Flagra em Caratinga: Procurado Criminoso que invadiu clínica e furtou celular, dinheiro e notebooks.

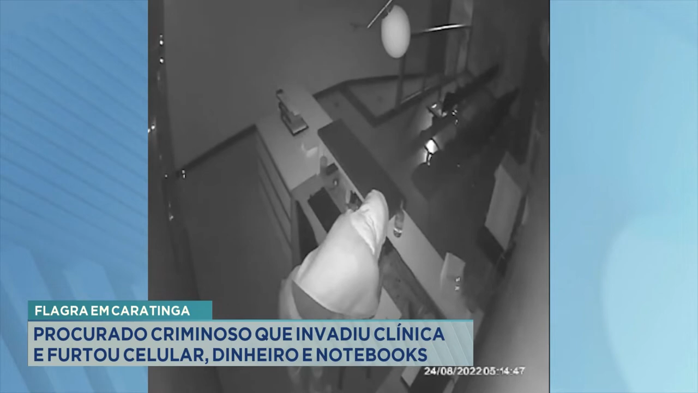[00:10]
Olha lá, o Tomás contou o caso agora de Santa Maria do Sócio e o rapaz cobriu o rosto. Esse lá, esse, esse usou logo um lençol, olha lá. Ficou tipo, ó, ó, ó, ó. Parece que quando a gente acorda de madrugada sentiu frio, olha lá, Lamonier.